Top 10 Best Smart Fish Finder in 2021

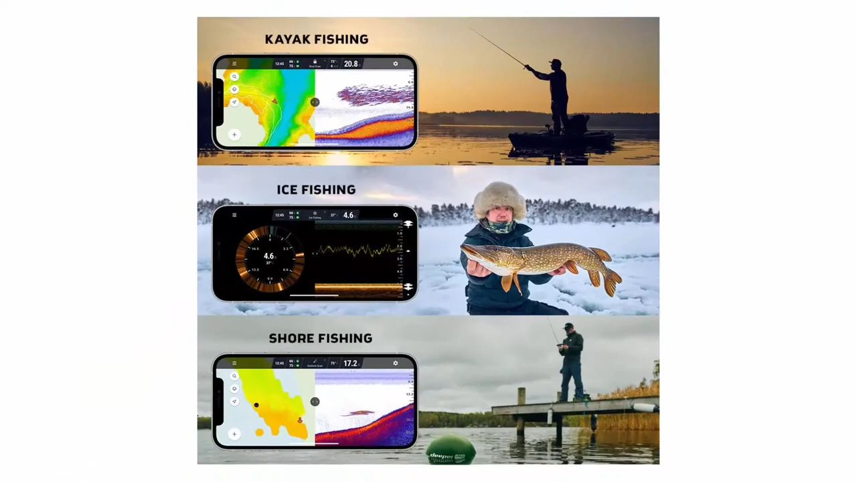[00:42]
casts out to 330 feet with solid connectivity Accurate scanning in water from 6 into 330 feet deep Precise 0 4 in target separation Compatible with EOS and Android devices It generates its own Wi-Fi signal to connect to your smartphone
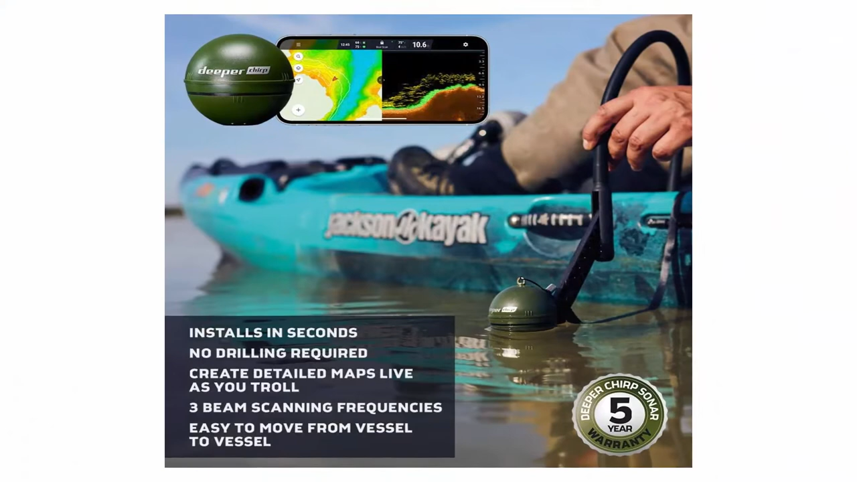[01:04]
No internet or cellular data needed Fast Charging Battery Charge Battery of this Kayak Fish Finder Slash Ice Fishing Fish Finder Slash Base Fishing Slash Fish Detector Device Slash Mobile Portable Fish Finder to 80% in 45 minutes and 100% in just 75 minutes
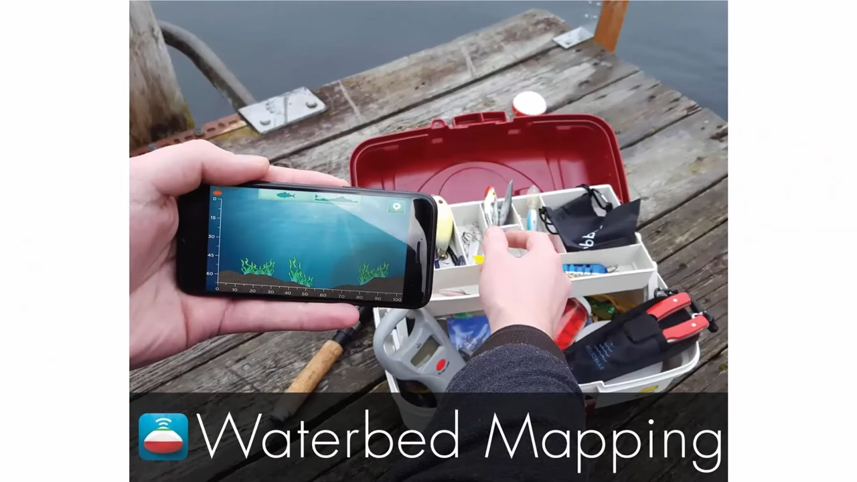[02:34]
Connections for use as Bobber or as Remote Fish Finder Free app on EOS and Android Bluetooth Smart Sync up to a distance of 100 feet for best battery life on
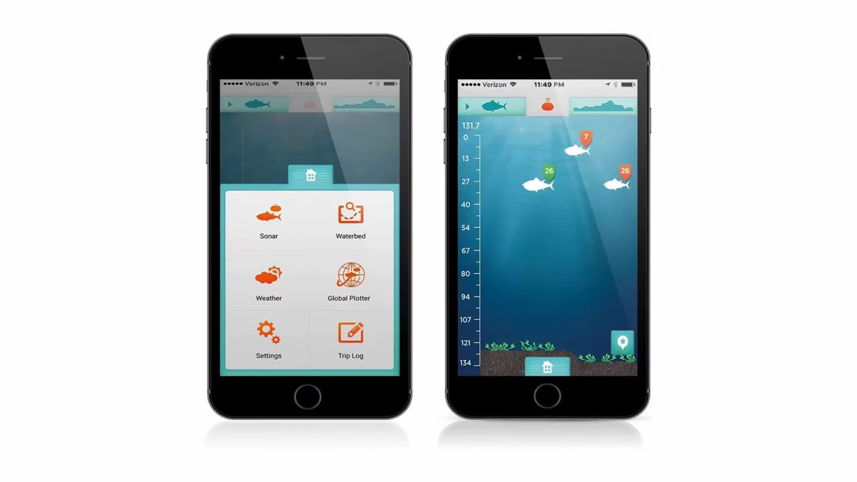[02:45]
the market Choose between raw sonar or fish tagging views Depth
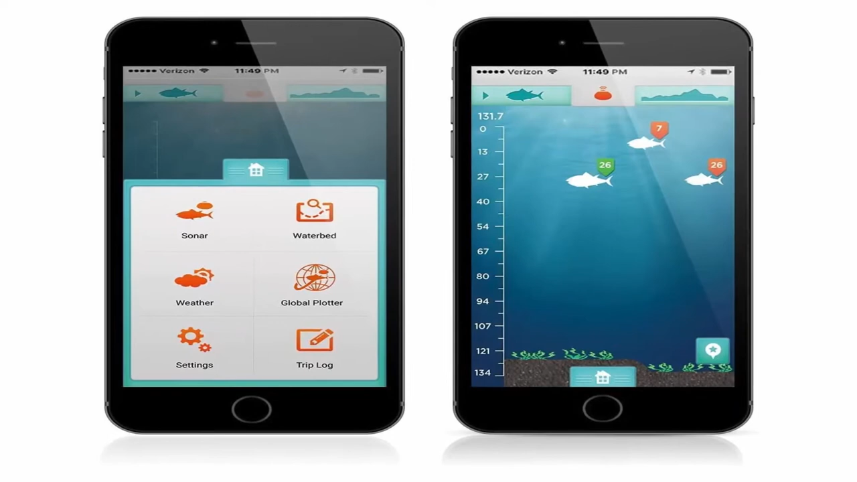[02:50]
Tagged Fish Icons color-coded by size Waterbed and Structure Contour
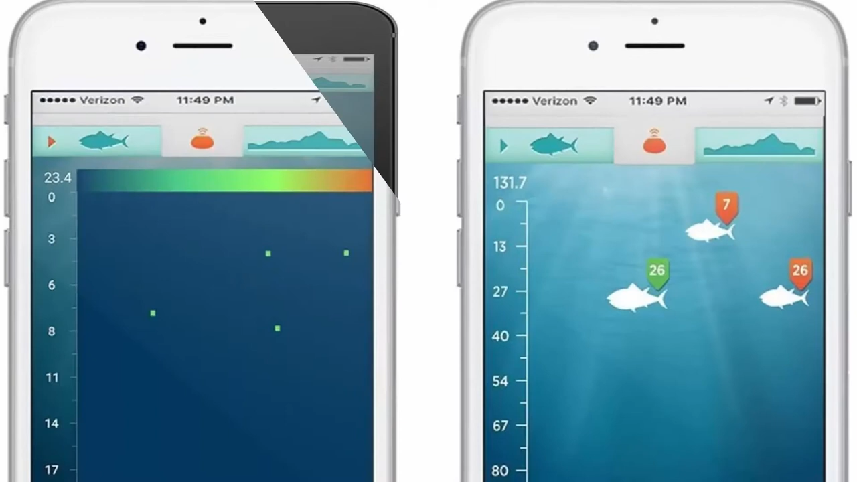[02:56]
Mapping GPS Spot Tagging with Interactive Map Trip Log with Date,
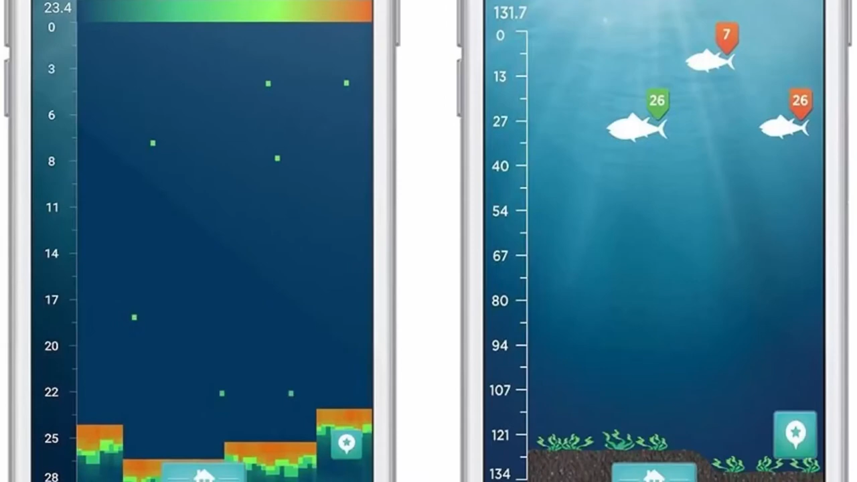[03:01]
Time, Location, Water Temp, Conditions, Type of Fishing, Lure,
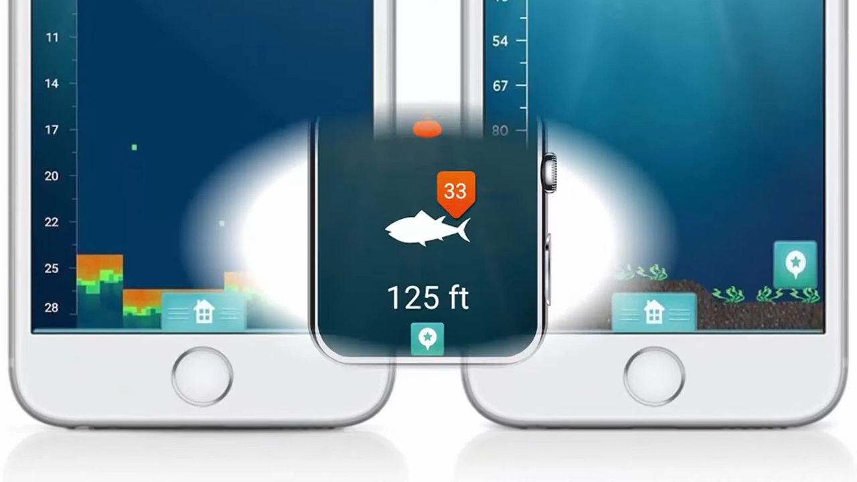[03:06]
Number and Species of Fish Caught Lunar Calendar and Weather, Temp, Rain,
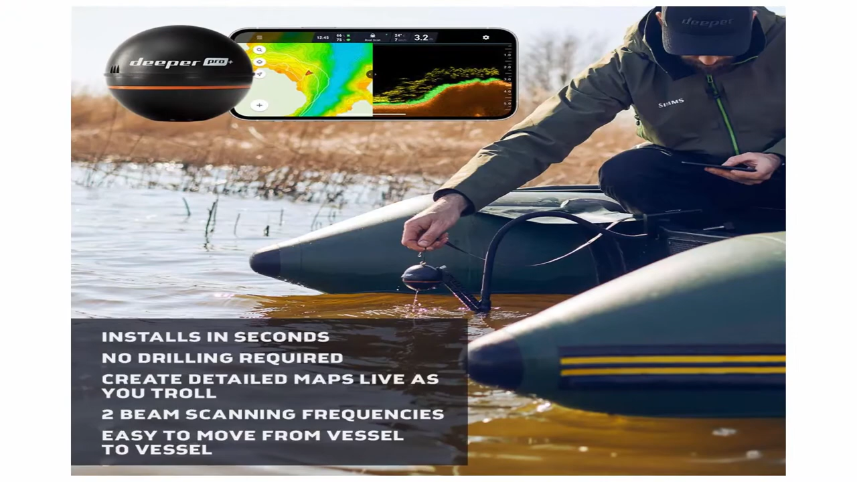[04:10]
enables you to create bathymetric maps from the shore Enjoy free access to LakeBook, DeepRest bathymetric management platform where you can save, review and analyze all of your maps on any device
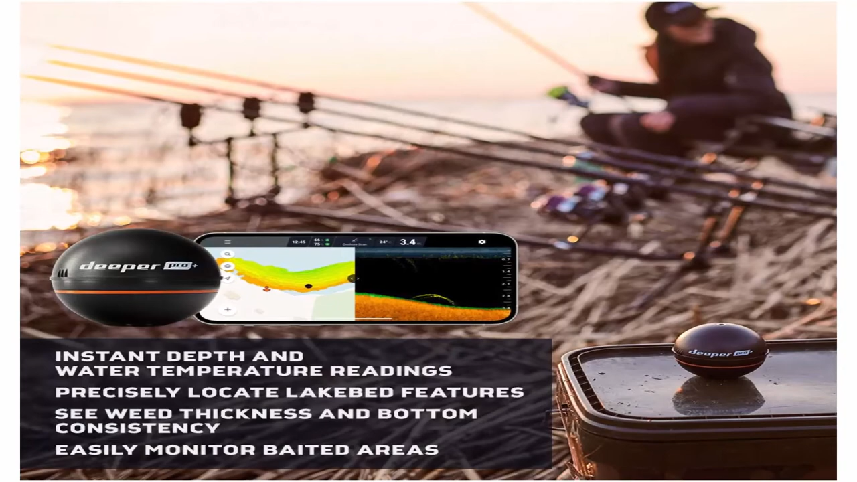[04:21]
from the comfort of home Rock solid connectivity, syncs to phone tablet using Wi-Fi,
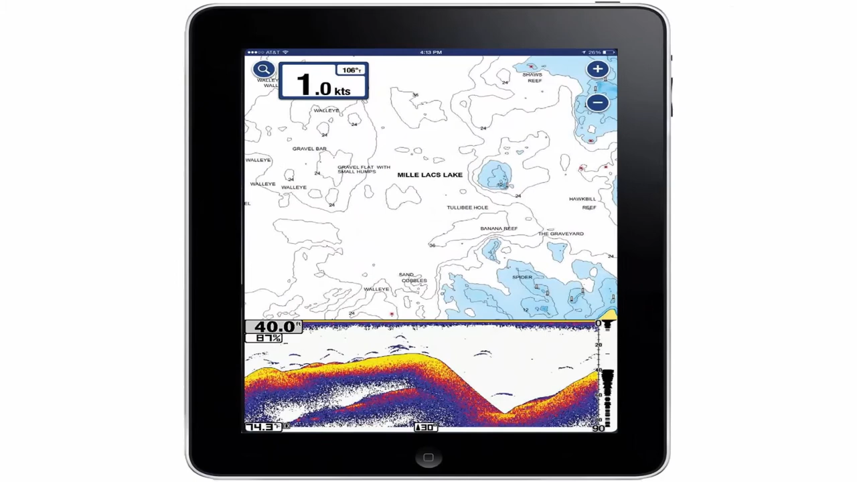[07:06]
On screen: speed 1.0 kn
transducer support i-bolt hole, bolt hole, top 6